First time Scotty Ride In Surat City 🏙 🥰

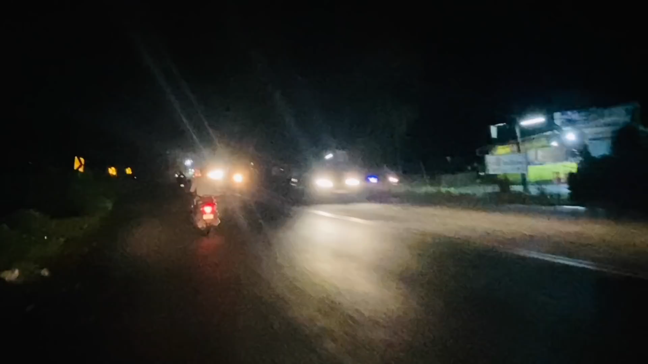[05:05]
टाइम में हम घूम रहे हैं सूरत के मार्केट अच्छली अभी हम है ओल्ड पार में है एंड राज के समें हम लोग सा निक्रेटे ट्रैबल के लिए किस